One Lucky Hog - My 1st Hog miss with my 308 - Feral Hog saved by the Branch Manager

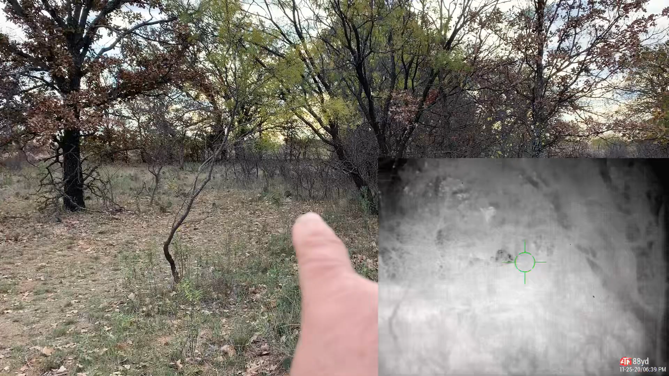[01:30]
see the hogs are right right in that area right there and there's a lot between me there's a lot of branches there so
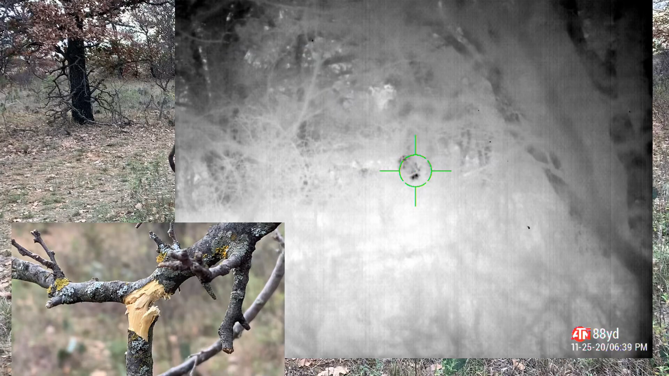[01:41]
yeah a clean mess all right folks what you're